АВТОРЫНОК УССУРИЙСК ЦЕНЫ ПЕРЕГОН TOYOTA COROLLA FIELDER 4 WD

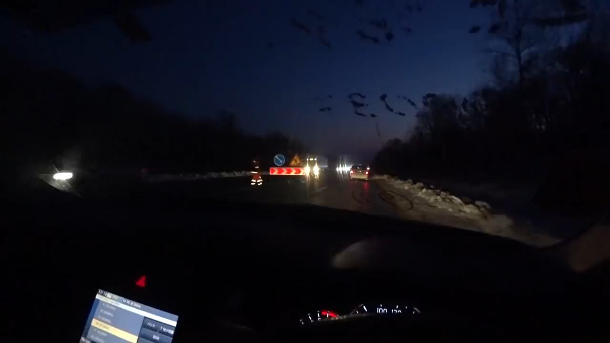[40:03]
делают дело сейчас посмотрим что здесь делают да ну нафиг что дорогу что ли дело дорога там мокрая да да пригнали каток на улице 4 градуса кладу тут асфальт интересно как они будут ехать
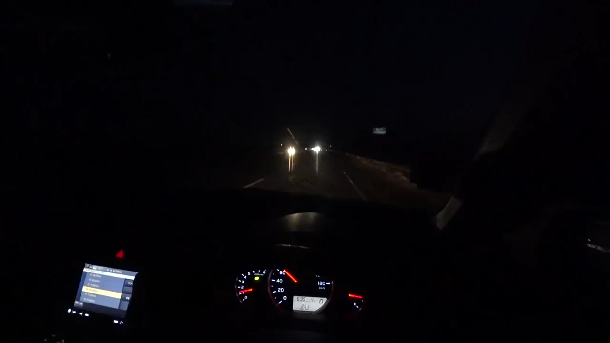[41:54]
да он уже стабилизируется будет показывать более нормально так
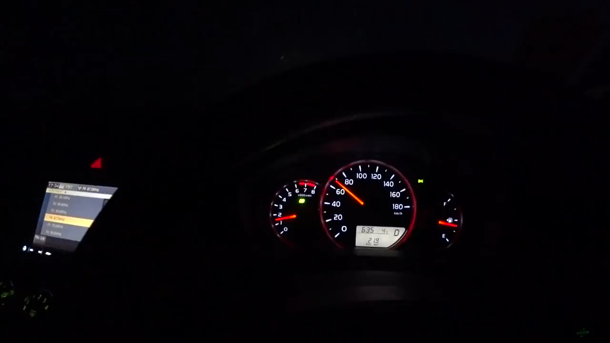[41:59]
перестроимся дорога жесть конечно вот где она освещается еще более-менее нормально ехать вот повторяюсь да где освещение нету но реально
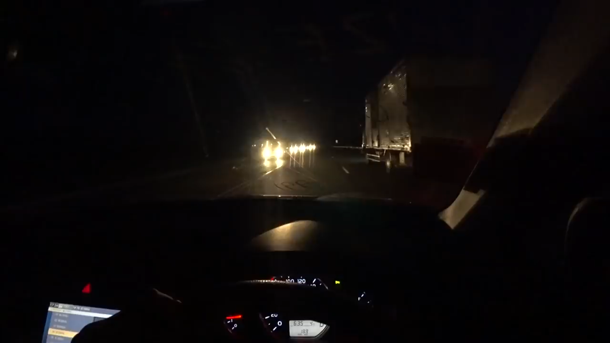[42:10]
не видно ничего не видно и видимость постоянно пользуешься вот это вот омывайкой стекло постоянно моешь вот ладно сейчас проедем камеру включу и посмотрим расход топлива смотрите у нас делают лера все как в японии по выставляли знаки вот стоит уазик стрелочка
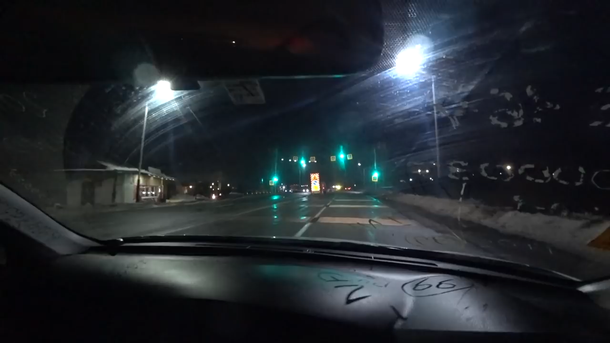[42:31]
скорость 40 километров в час вот это и на
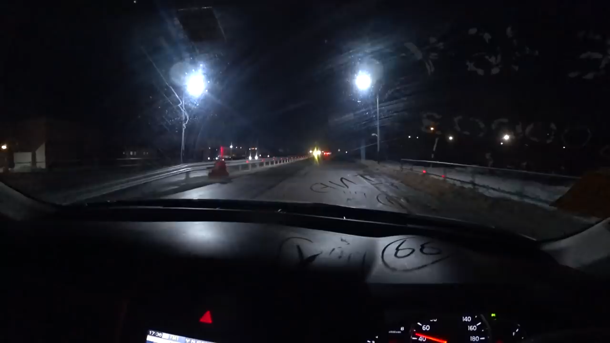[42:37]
вот этом участке дороги постоянно бьются машины вот
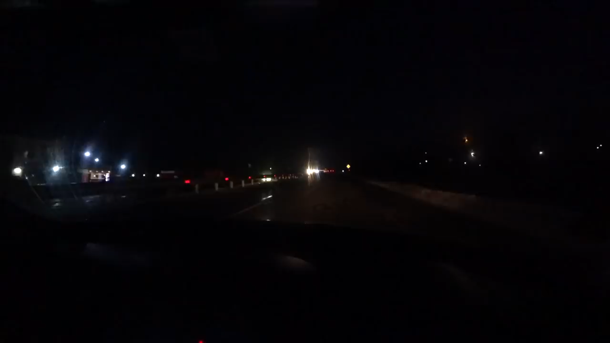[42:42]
но я скажу сделали довольно таки много вот этих вот леров они получаются когда их сделали была старая разметка и вот эта левая полоса но она оказалась два раза меньше тут я не знаю народ ездил блин щемился щемили народ перерисовали разметку то есть ну старую просто тупо закрасили черной краской нарисовали нарисовали новую разметку вот пока едем вот 16 4 показывает смотрим дальше наблюдаем
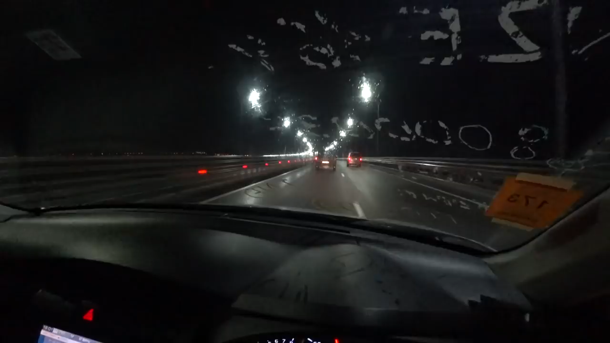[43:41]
в общем смотрите по трассе по трассе расход показывают
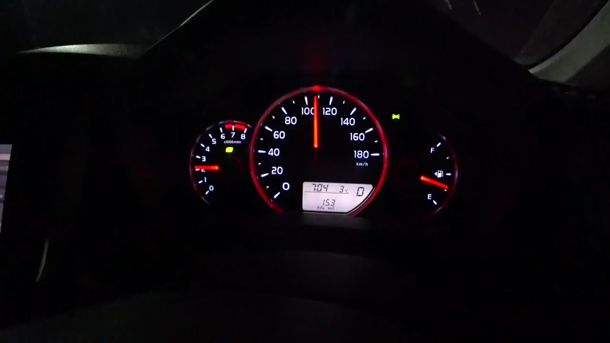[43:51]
15 3 то есть на 1 литр мы проезжаем 15 километров сколько это получается 77 с половиной литров по трассе до для удобного автомобиля в принципе я считаю это достойно пишите в комментариях что вы считаете по этому поводу вот переехали мост дифрисе данка
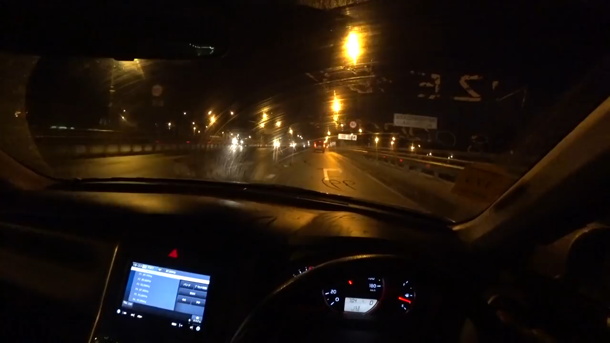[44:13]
можно сказать уже практически практически приехали в город температура 4 градуса сейчас вот на стоянку едем по городу все равно скорость будет поменьше будут подъемы спуски то есть газ тормоз я думаю расход да не думаю что то говорить думать в любом случае расход по городу он будет будет больше час конечно полноценный расход по городу мы не узнаем потому что на автомобиле нужно покататься но
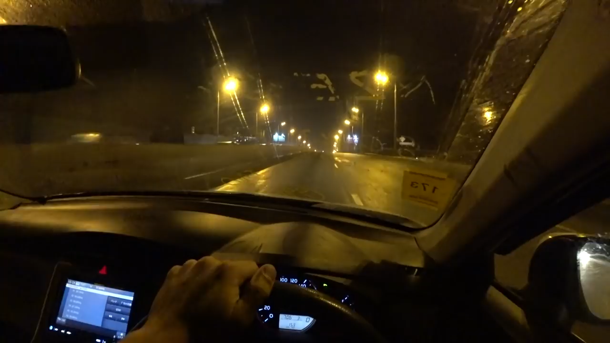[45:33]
есть в принципе дорогу нормально видно местами бывает проезжаешь по трассе ехали ни хрена не видно посмотрите какая красота у нас здесь это новый торговый центр последний нет ни пресри последний торговый центр это calina mall у нас построился это cedan cedan cedan cedy а вот грубо говоря самый большой торговый центр в городе то у нас calina mall если данка cedan
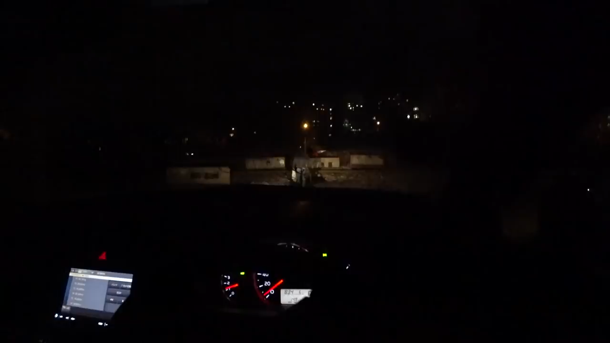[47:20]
то там будет расход намного меньше давайте я постараюсь показать как работает корректор фар да вот стали вот так на
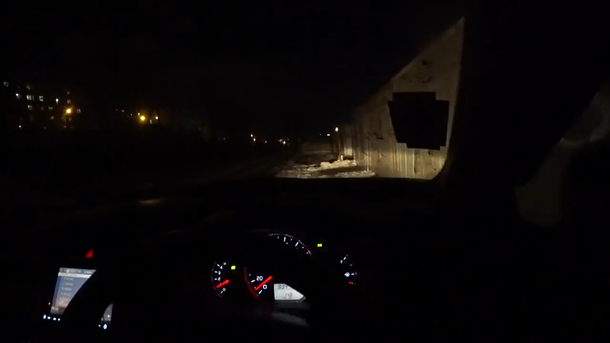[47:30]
снежок смотрим вот сейчас он стоит на нуле обратите внимание сейчас на фары